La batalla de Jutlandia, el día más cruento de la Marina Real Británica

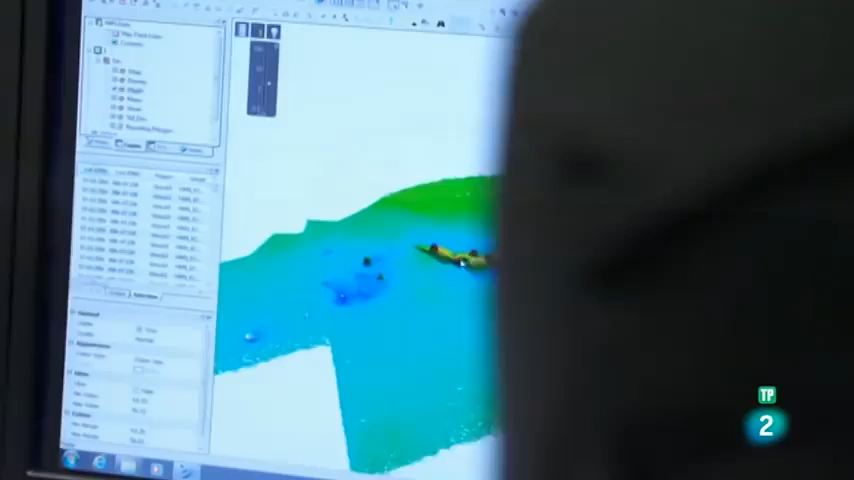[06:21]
Son dos secciones, ¿correcto? Sí, esa es la parte principal del barco.
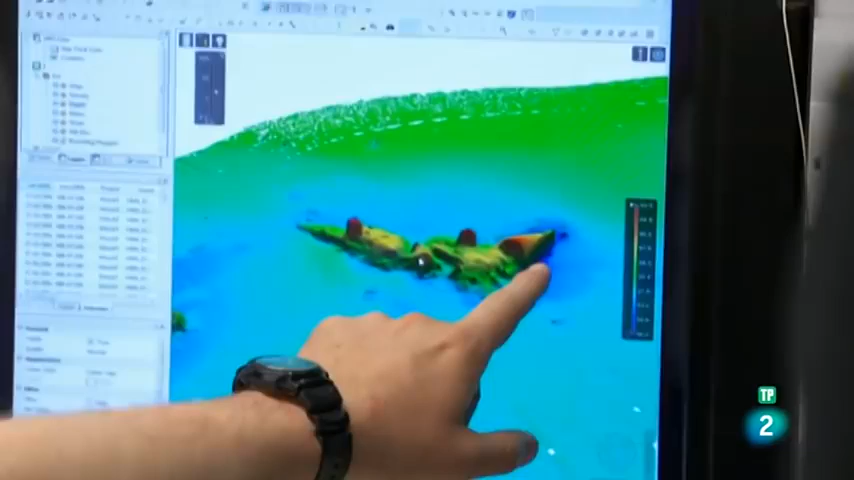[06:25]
Dios mío, mira eso.
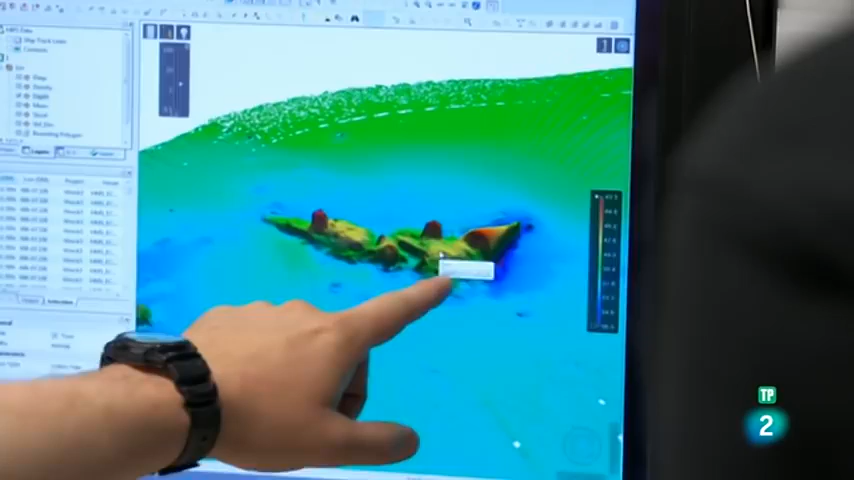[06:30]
Está partido por la mitad con la prueba vuelta hacia arriba, la Popeye, y todo indica que hay más en el fondo.
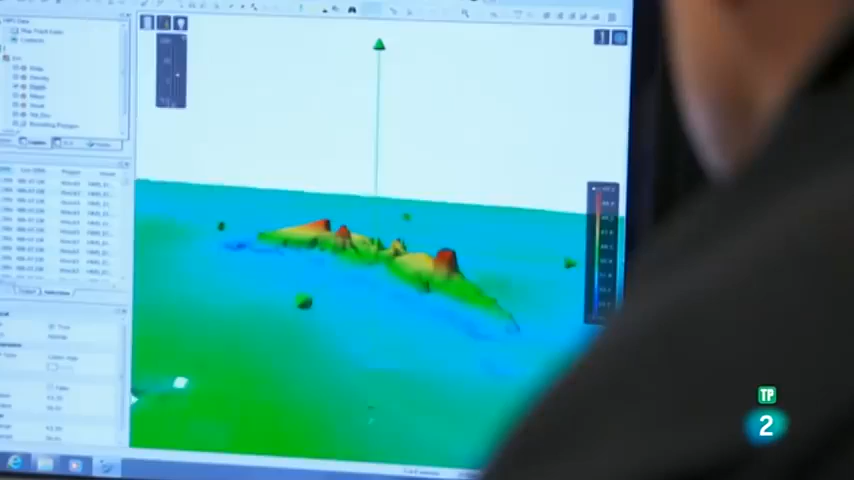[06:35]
Sí. Sabemos con certeza que el HMS Invincible fue alcanzado,
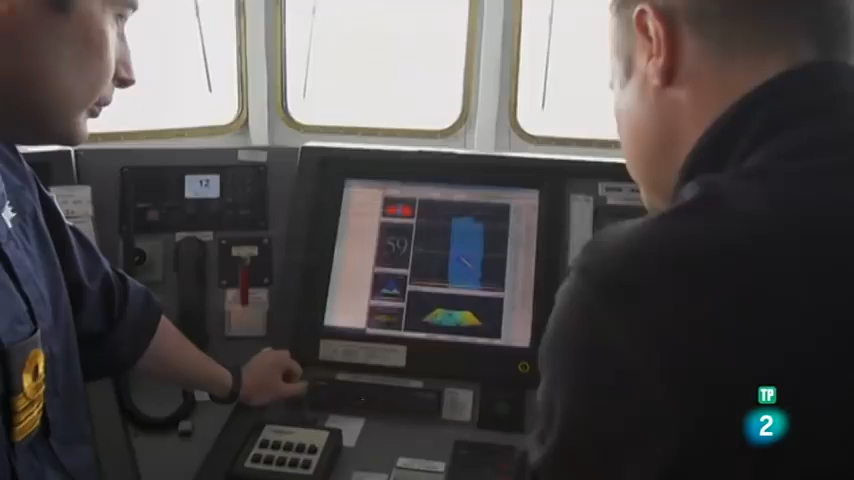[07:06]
Dios mío. Es muy significativo, ¿no? Sí, lo es. Obviamente está partido por la mitad.